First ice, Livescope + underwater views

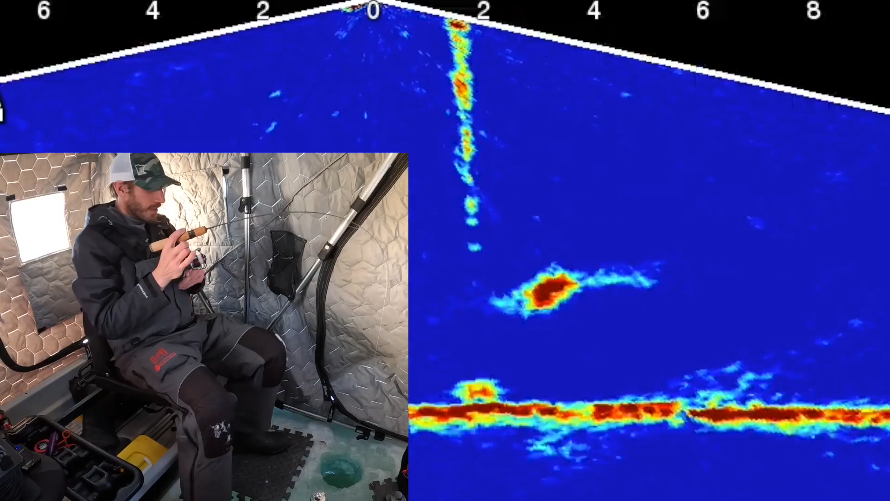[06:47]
I forgot him right in his ice cracks. Oh it's a nice walleye.
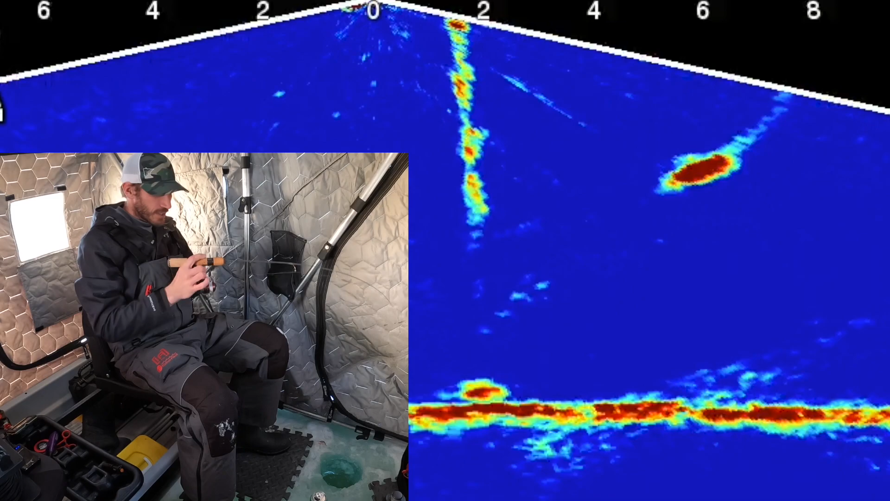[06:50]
Don't get in the camera cord. He's in the camera cord. Oh boy. I think he's out.